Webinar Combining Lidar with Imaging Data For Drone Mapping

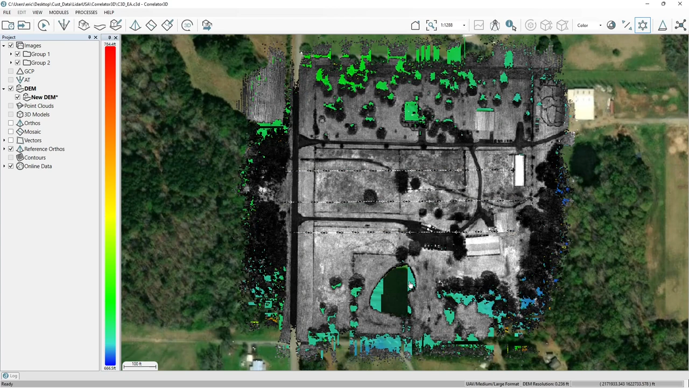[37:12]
So we've imported both the reference orthos and the DEM. And here it's called a new DEM. And we've got our reference orthos here. Now, as you can see, it's collected a fairly large area. We're not going to work with that whole area. We're going to reduce the size of that. So let's narrow down this area that we're going to work with. And we can use the vectors here. See, I've got a boundary. So we'll go ahead and use that. But before I do that, it looks like there's a little cleanup in this area.
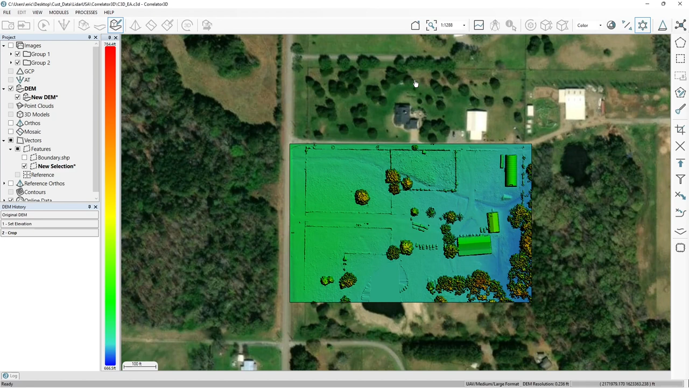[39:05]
And as you can see, again, we're optimizing our processes by eliminating information that we don't need to be working with. So let's go ahead. And the next step would be to create a DSM.
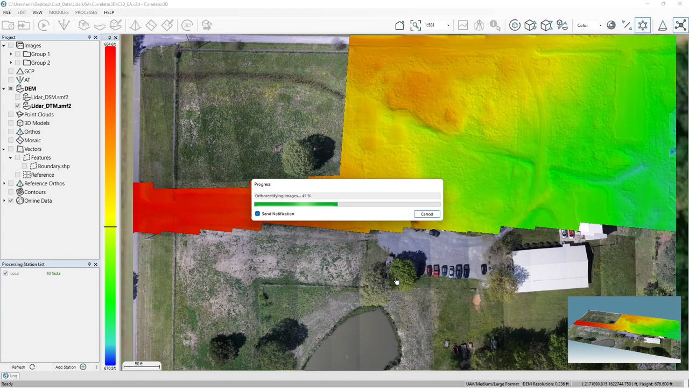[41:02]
And you can see it's updating as it's making these orthos. So we have everything in here. And as this is finished, I want to show you a little bit of some of the challenges that we have with imagery.
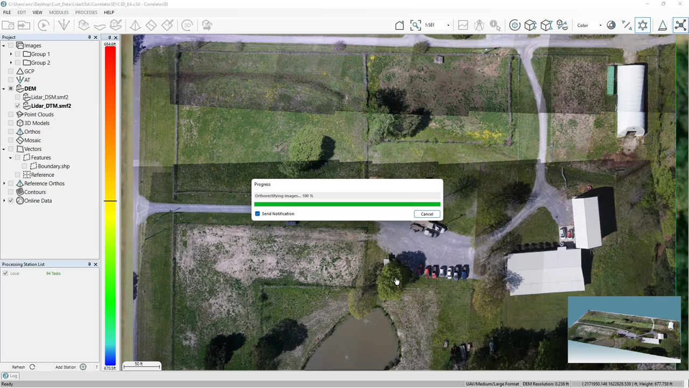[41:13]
Now, remember that this was captured with two cameras that were not nadir. They were oblique in some way from each other.
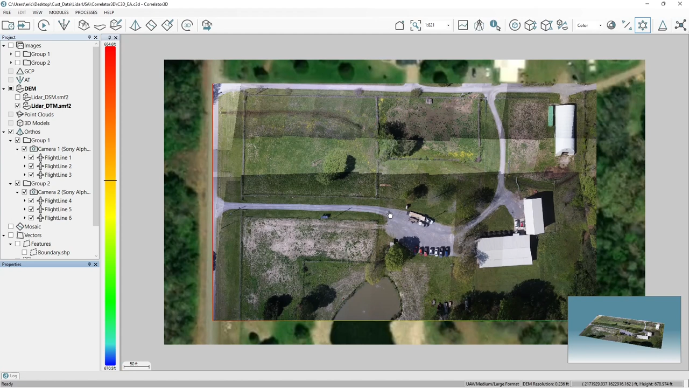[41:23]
So if, for example, we look at these, you know, over here, if I turn the images back on, you can see that the footprint of those obliques are quite a bit different in the directions that they're going. And on the one end, closest to the camera, the footprint is small. As it goes farther out and becomes more oblique, it's a larger area.
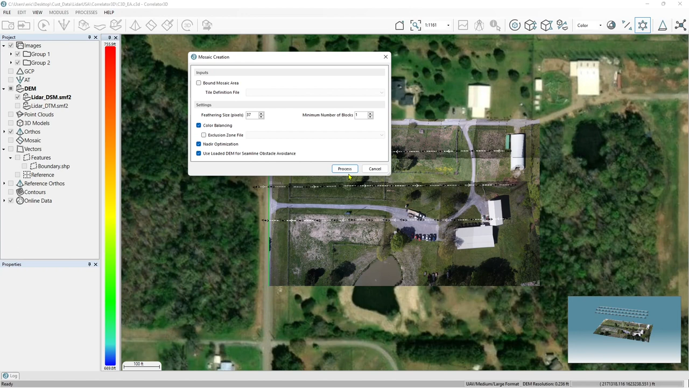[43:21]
This is the reason when you're doing the seam line obstacle avoidance. So we've got the DSM loaded, which is the one we want, and we'll go ahead and hit process. And it's just telling me the folder's not empty. That's fine. And it will begin processing. Now you're not really going to notice anything until we go and we look at the seam lines that it created. It's actually looking through the DSM right now to determine, you know, where it might want to avoid cutting seam lines. And it'll take a minute here. So it's done that.
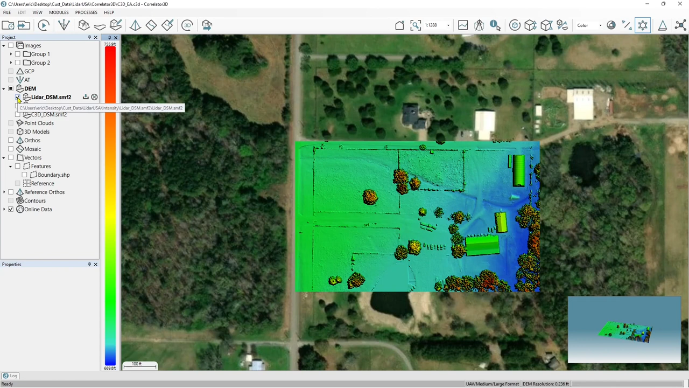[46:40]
So we've got them both. And we could do a few things with this. I can also load the DTM.
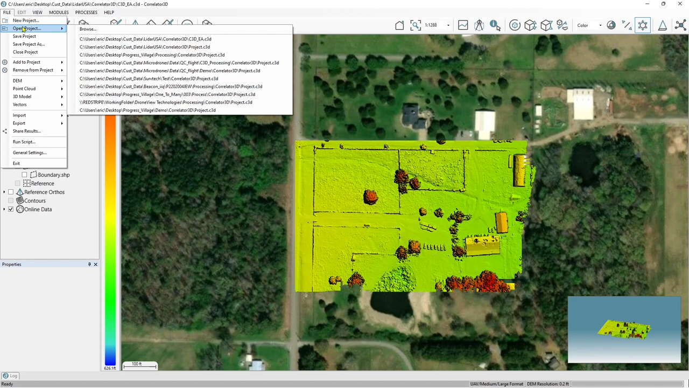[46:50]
So let's go file, add to project, add DEM, and we want the C3D DTM.
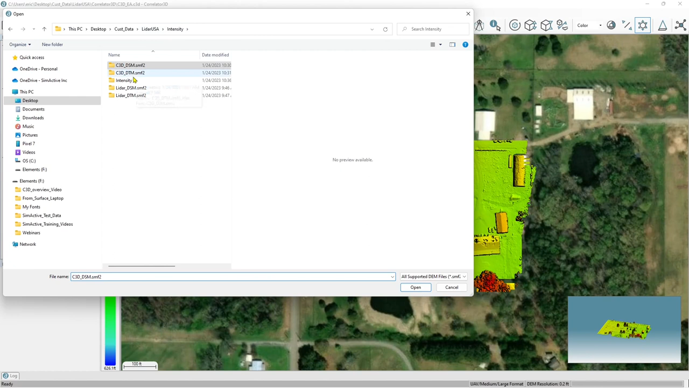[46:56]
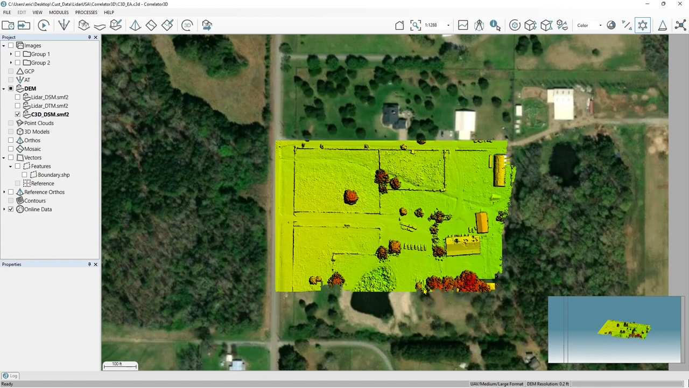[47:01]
So we'll take a second to load that. Okay, there we have that now. And in comparison, we have the LiDAR surface as well.
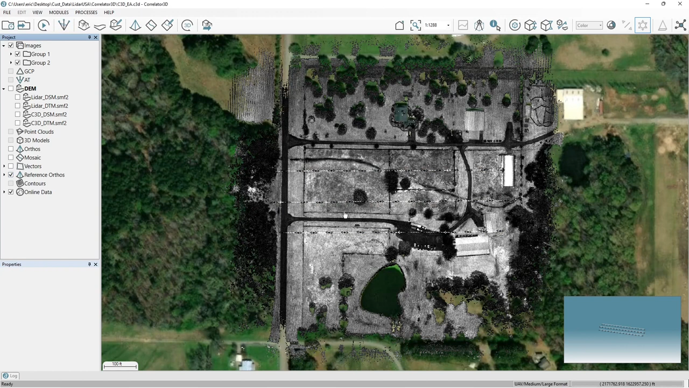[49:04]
we turn on the reference ortho in AT module, and we want to add a control point. So we're going to create a new control point, and it's going to let us do this by ourselves. So let's just select an area where we might want to add control.
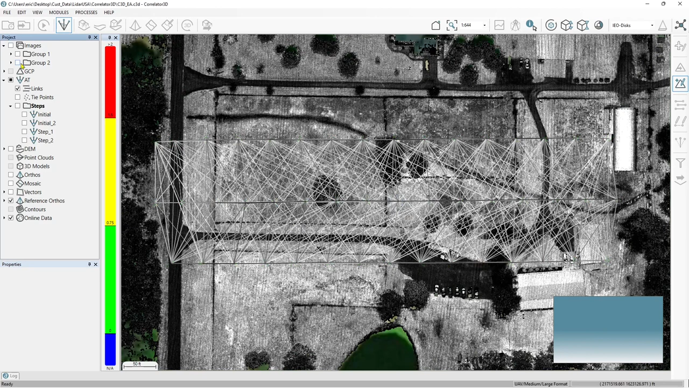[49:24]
And I like this one in here where I want to go in. I'll turn off the images, and I'll turn off the die points and all that. And let's just say we're looking for a vertical control point that we can use. Now, again, we're in a rural situation. So it's not like we have paint stripes or anything like that to look at. But we do have a driveway, and that driveway has probably been there for a while. So we could grab a vertical elevation off this driveway.
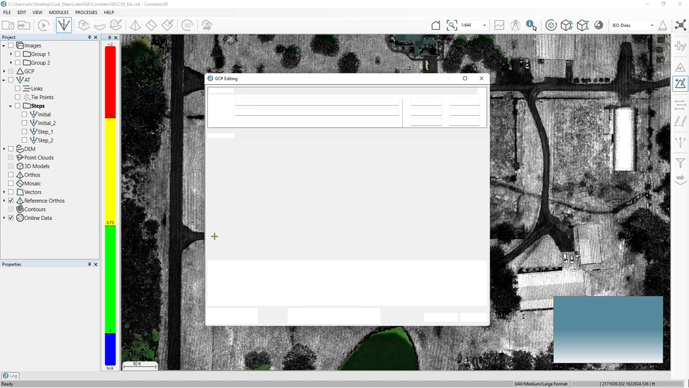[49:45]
And you know, again, all we're looking for is a vertical. So we're looking for the center of that intersection where it meets the fence. And I'd say that's pretty good. And any others I see in there.
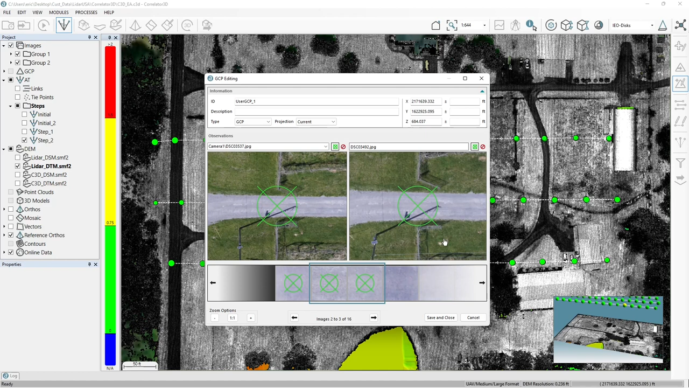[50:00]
We've all been through this. That one's at the edge of the image. Good, good. And then I would change this to a GCP-Z. Then I would go ahead and select it, save and close.
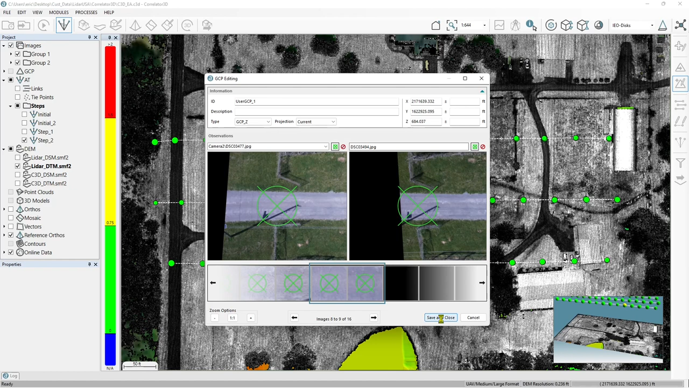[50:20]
Now that is a control point that can be used in the solution if we want to use that. So just an example of how we would do it. Again, this leads to two things. It leads to time savings because, as Jeff had mentioned earlier on in our webinar, there are a lot of times where you may not have the ability to access the property to set a control point. There may be times where the project is too large to run around and set that many points.
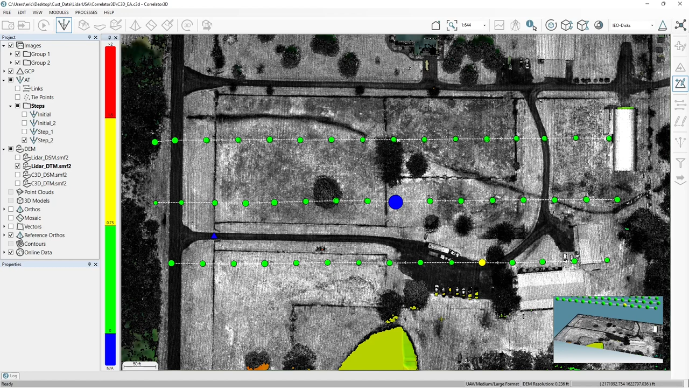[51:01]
So use the intensity image from the LiDAR to create additional control points to use. If it's a situation where there's a paint stripe and you can clearly see it, then you can use that as an XYZ control point. If it's a situation where, like this, it's a dirt road and you're really just looking to compare Z values, you can use it as just a Z control point.